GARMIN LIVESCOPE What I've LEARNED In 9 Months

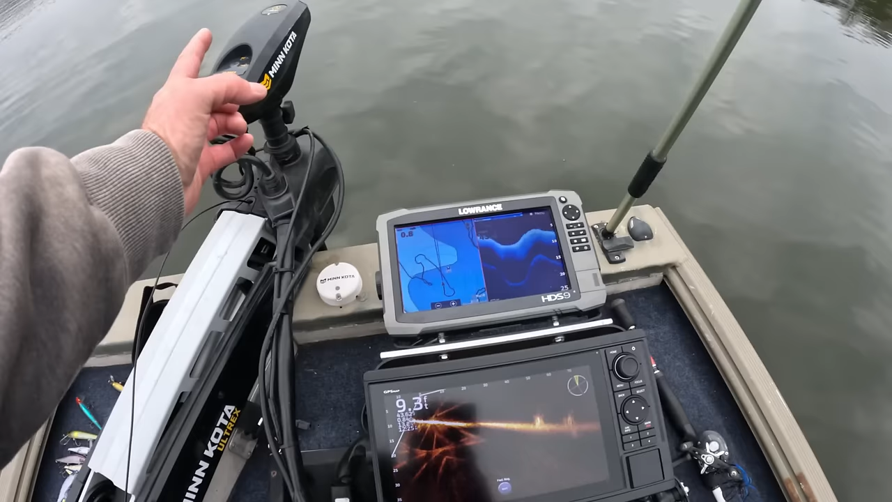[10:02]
the trolling motor is actually pointing towards that waypoint and there it is right there pan around
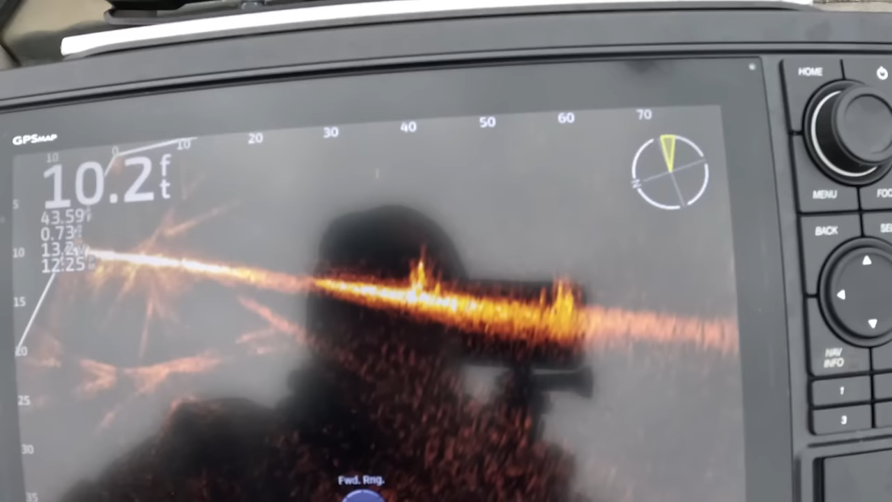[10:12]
On screen: depth 10.2 ft
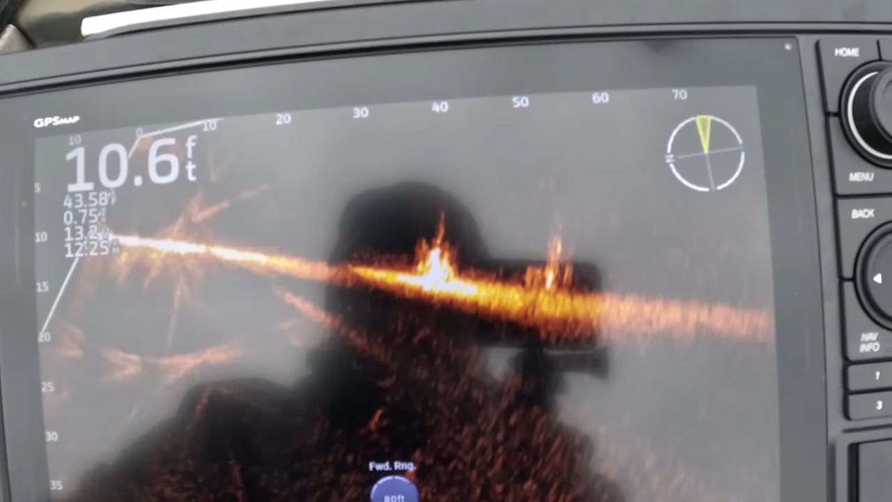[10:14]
On screen: depth 10.6 ft
there's your brush now there are a few fish in there you can see these harder returns we're coming up on it kind of fast i'm going to back off just a hair
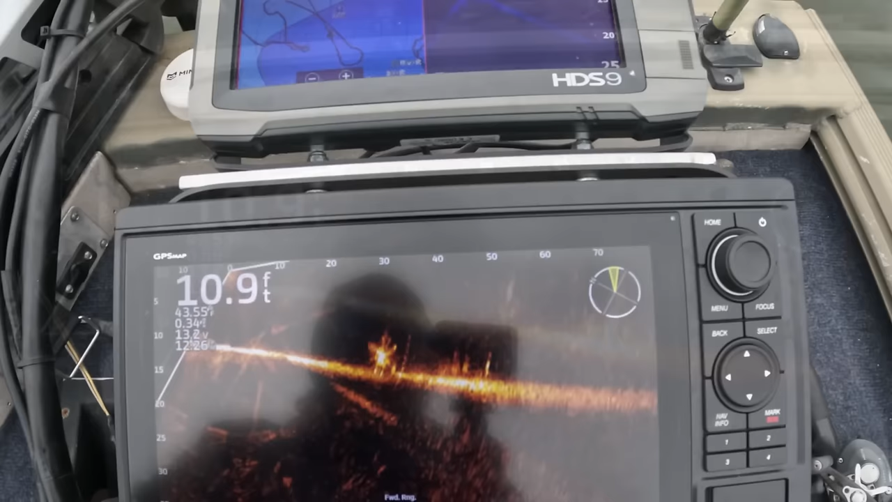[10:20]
On screen: depth 10.9 ft
so there you go that's actually a dnr spike it's one of those porcupine spikes that's what it looks like to me
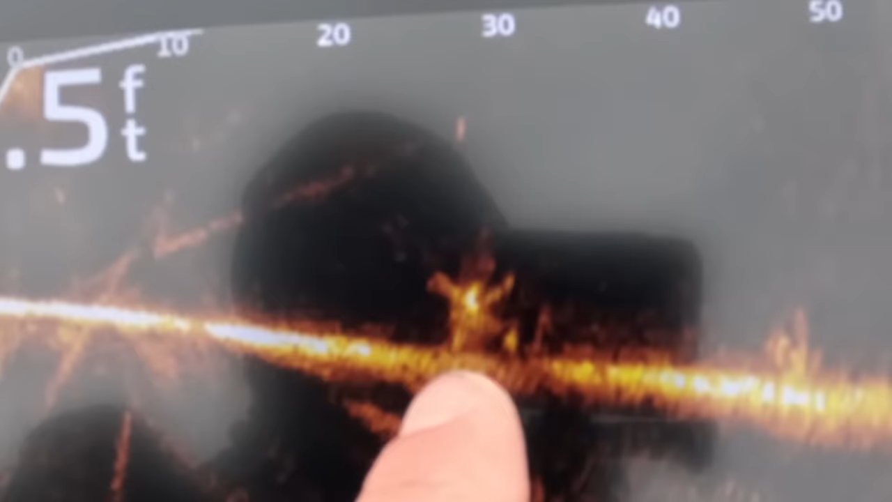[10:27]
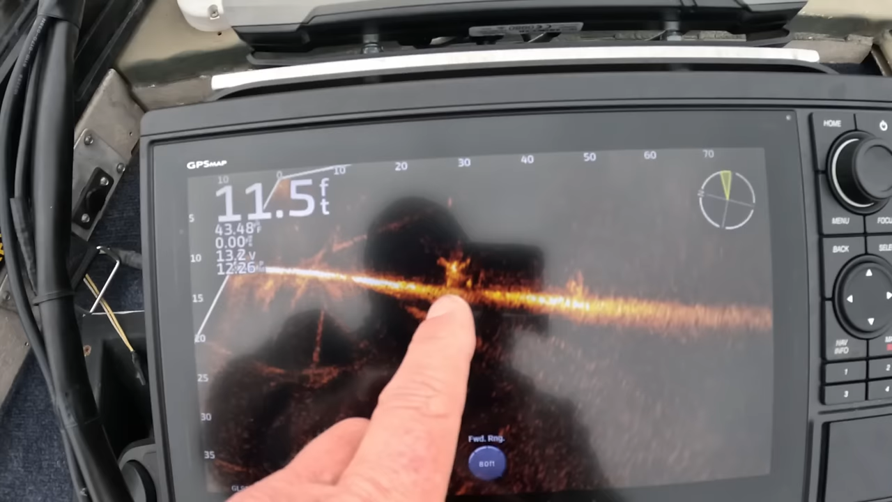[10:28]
On screen: depth 11.5 ft
um you can see how it's got the little sea urgent kind of look and then here's your brush there's definitely crappie down
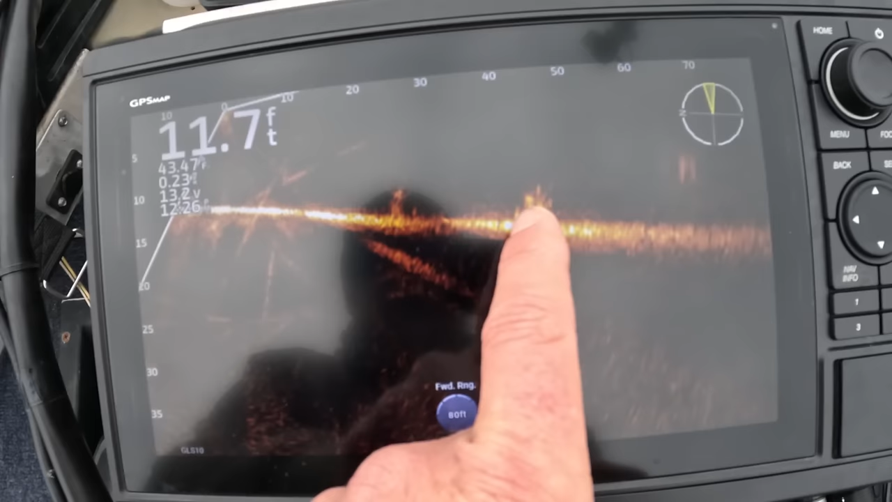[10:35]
On screen: depth 11.7 ft
in there you can see some bait fish or some crappie kind of link that's crappie probably lingering around here
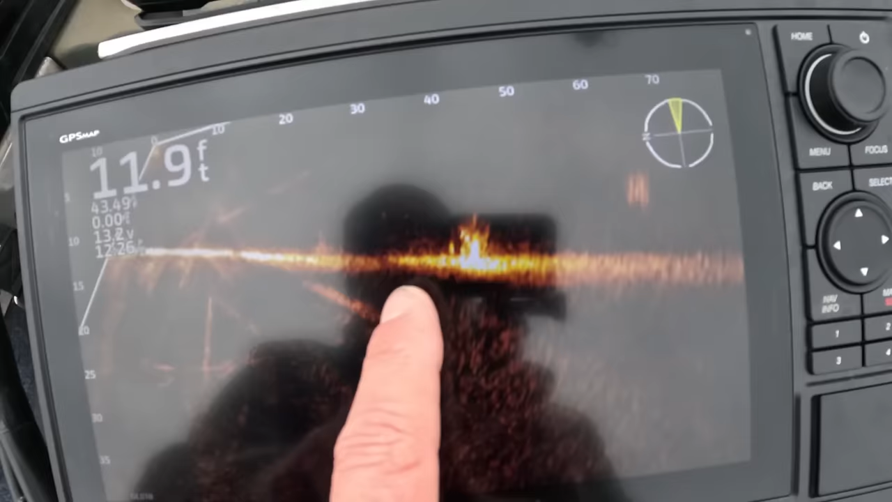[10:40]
On screen: depth 11.9 ft
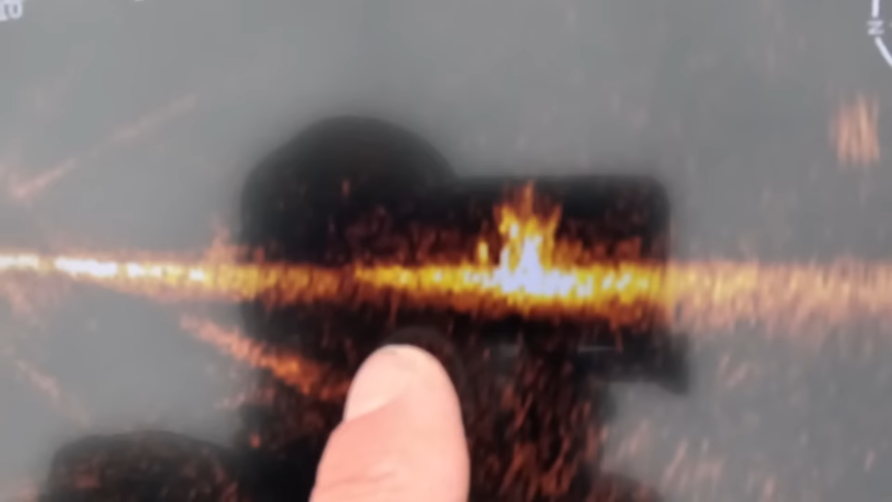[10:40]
but right here see there's fish down there let me zoom in on that just a little bit and get a better look at it
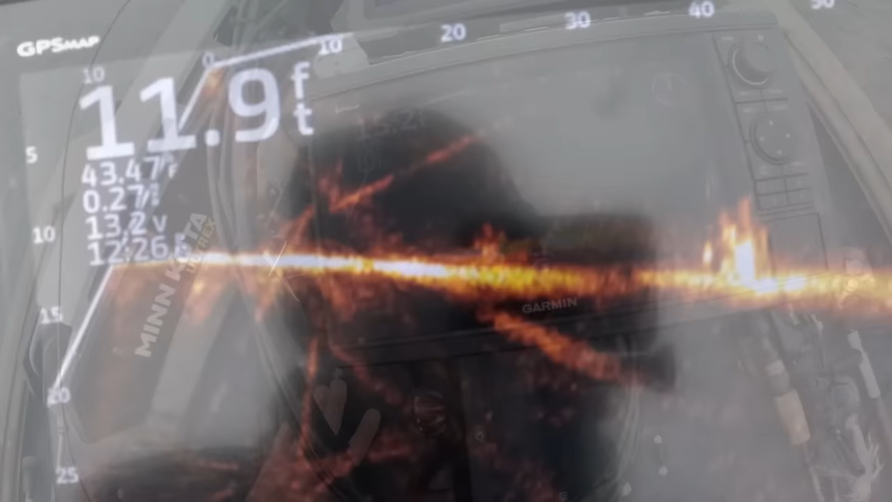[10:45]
On screen: depth 11.9 ft
okay so we've got our range at 40 and now you can really see that brush down there see that hard stuff and then we're going to just kind of ease around here and
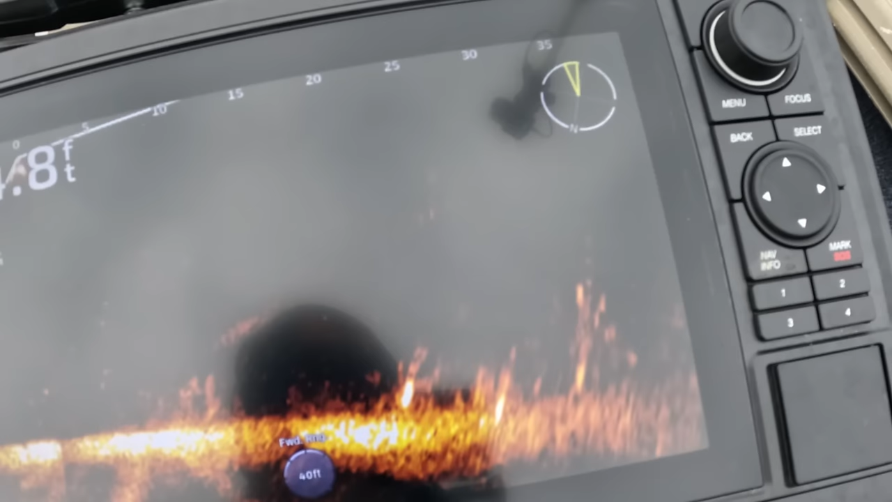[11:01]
get a little bit better look there's a lot of brush down there okay
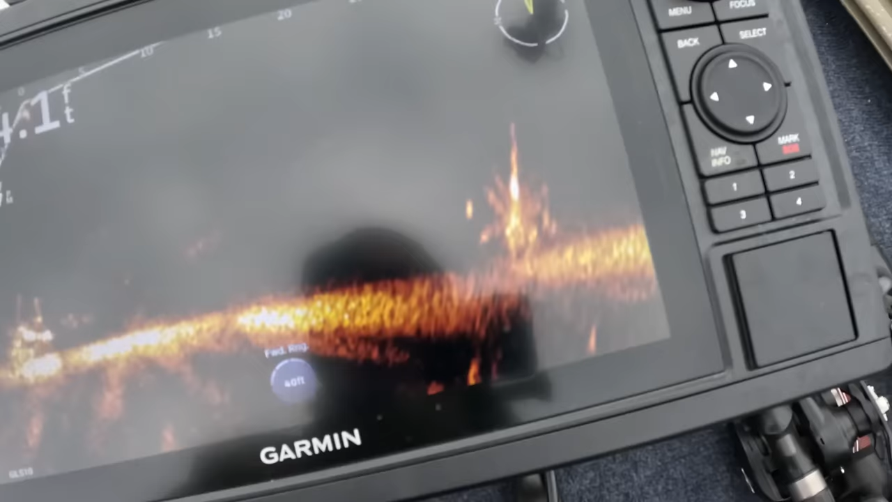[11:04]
that's a good picture right there there's a fish right there
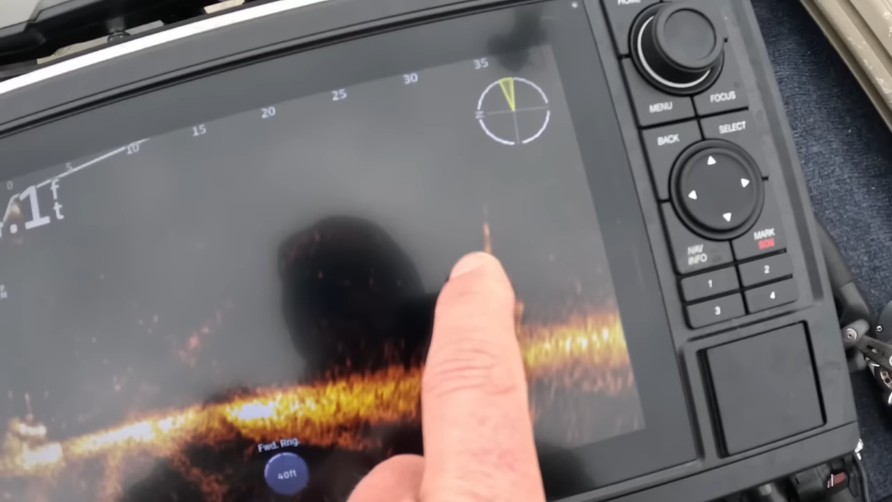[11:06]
there's a couple crappie down there it's not loaded up by any means but that's what this is about you can scan it you find something um just going off of the side scan you almost have to fish it sometimes it's obvious you'll see the little dots